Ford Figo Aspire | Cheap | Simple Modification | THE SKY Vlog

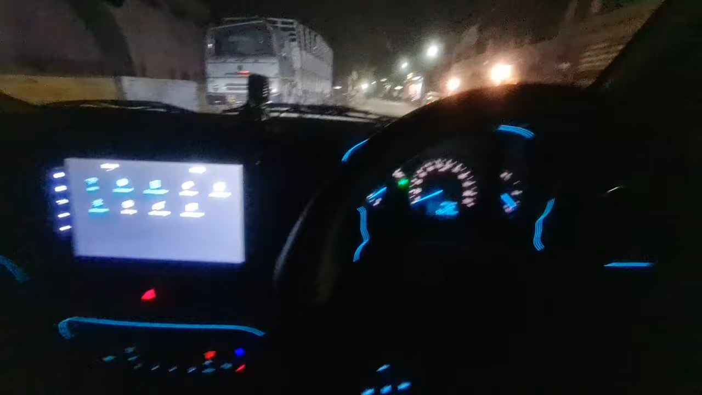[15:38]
बाहर का कैसा लोग आता है बूट लाइटिंग कुछ ऐसी है इसकी और हैचाइडी का कुछ रिस्पॉंस यह दर से ऐसा है